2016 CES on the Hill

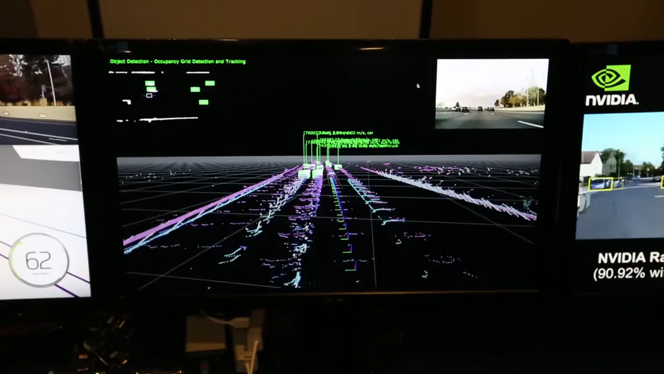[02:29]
bicyclists, pedestrians, read street signs, and understand where it can drive safely.